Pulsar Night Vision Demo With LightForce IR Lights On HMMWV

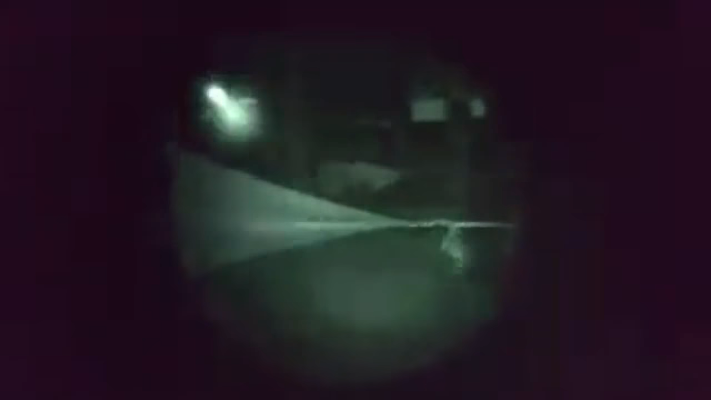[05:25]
oh yeah the camo trailer look at how it makes camo pop yeah
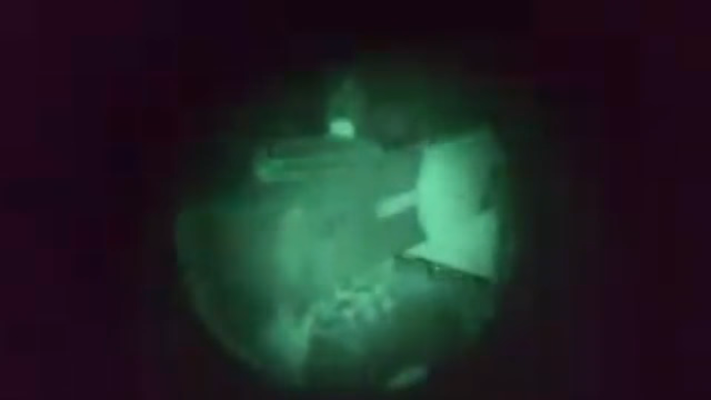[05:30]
oh man that reflector kicks the uh infrared back
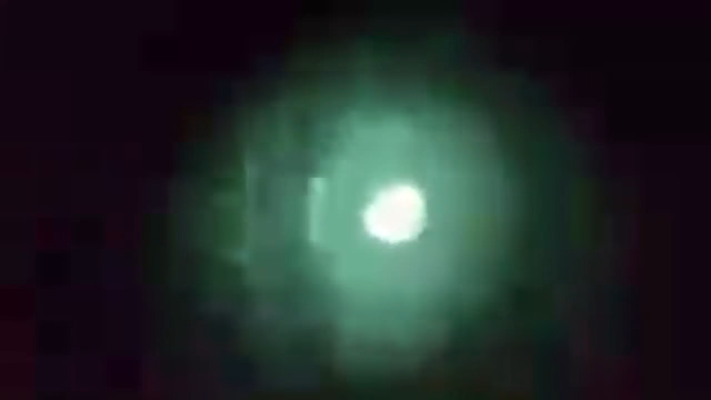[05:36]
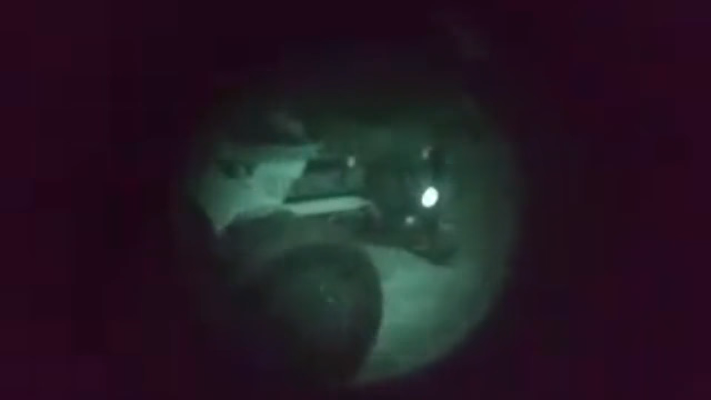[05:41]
the trailer oh there's the battle wagon see if I can make this focus
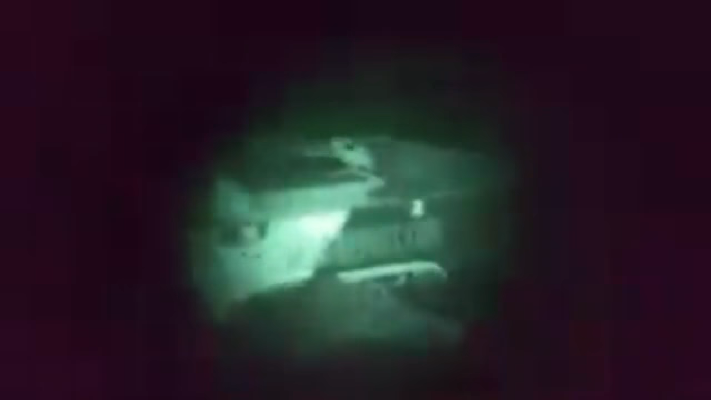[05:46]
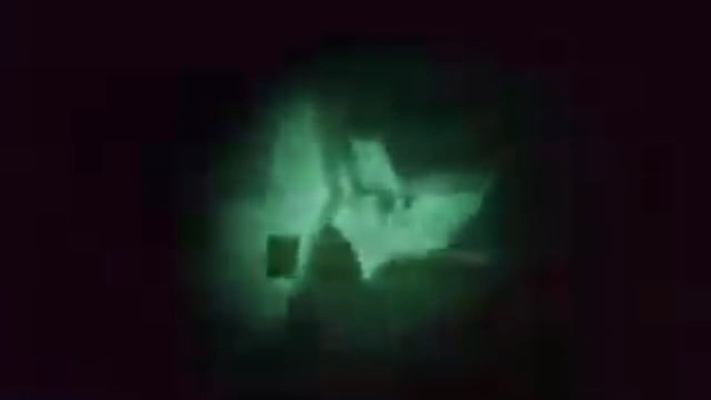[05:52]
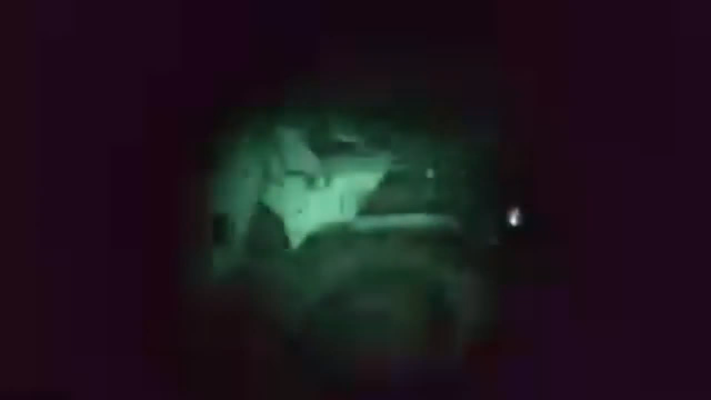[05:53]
yeah and uh yeah the big lights are still on on top of the truck so comment yeah
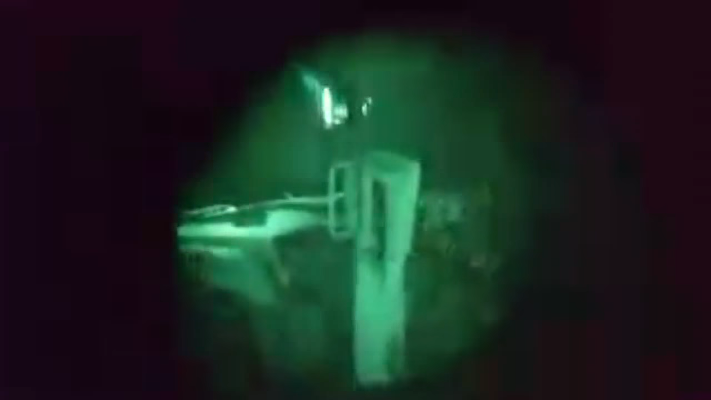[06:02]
I just can't I can come up beside him a little if I get too much in front it's gonna
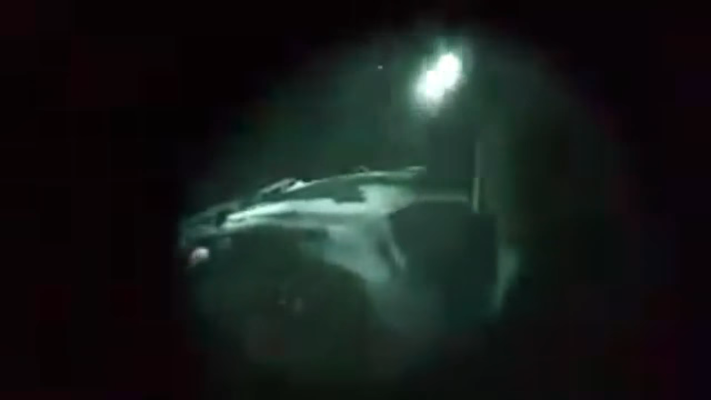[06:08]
wash out the screen there we go that is amazing what it does to that camera
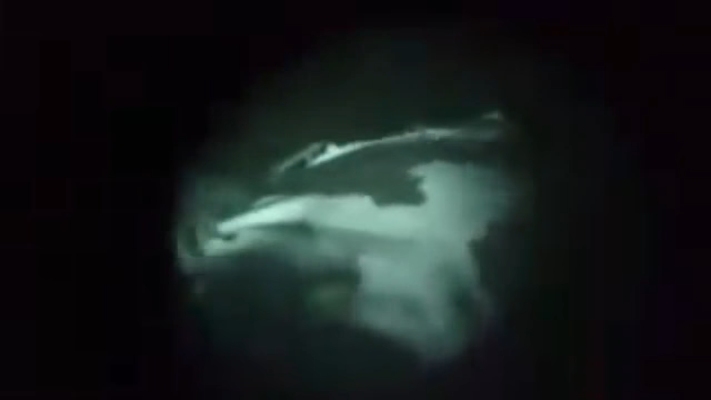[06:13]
that's neat oh and there he is I see a red light on your on you yeah
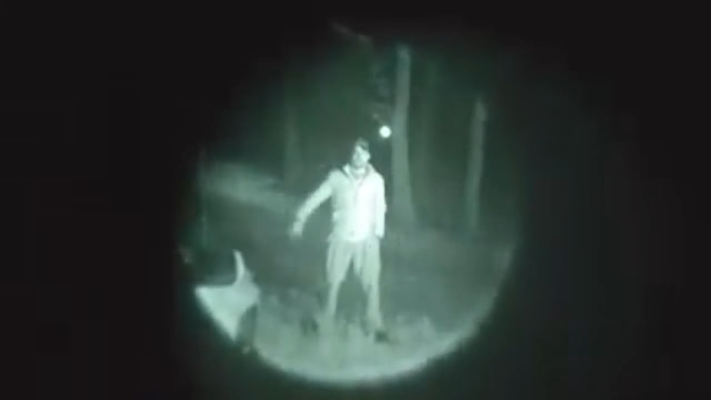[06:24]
big I turned the uh little infrared light on here when I was facing the other way I needed it I mean is it off now yeah yeah so I pushed the button turned it off I saw absolutely no difference here because the the big lights up whoa on the truck are so bright gotta remember not to do that that it completely